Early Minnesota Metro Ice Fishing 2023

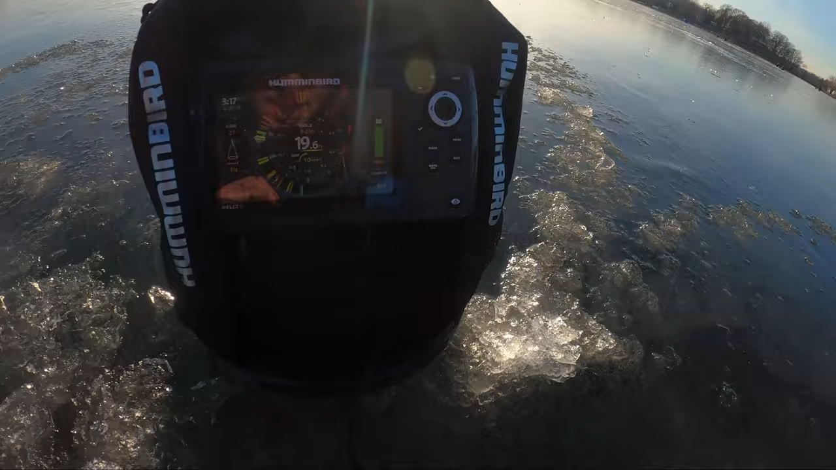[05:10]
This is a good look at what I'm looking at here. 19 feet, I'm at 11 and a half. I mean, it's just fish stacked all up that water column. Oh, here comes one. Oh, I can't record and fish at the same time.